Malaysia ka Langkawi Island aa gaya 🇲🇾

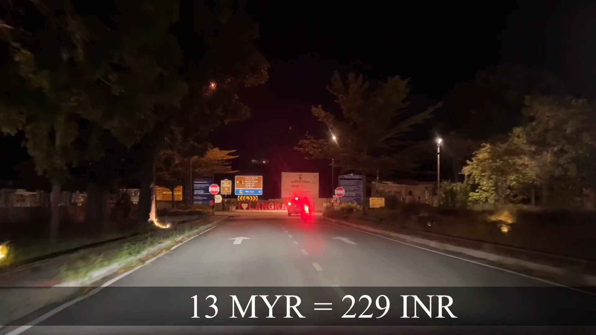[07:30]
आई लव लंकावी लिखा है यहाँ पे, देखिए। तो चेनांग बीच के पास में जा रहा हूँ मैं। मैंने बहुत लोगों से पूछा कि कहाँ पर रुकना चाहिए,
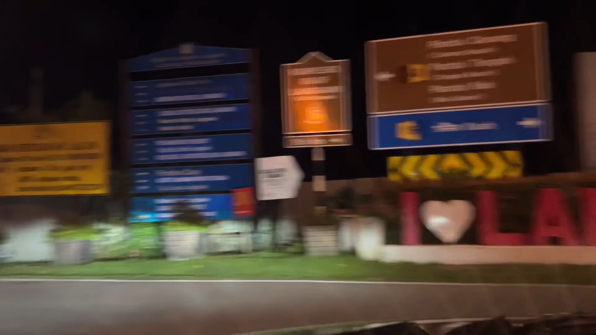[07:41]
सब तरफ घूमना है तो कहाँ से अच्छा पड़ेगा, तो मुझे बताएगा कि चेनांग बीच में आप जाओ, उसके आसपास वो सबसे अच्छा है।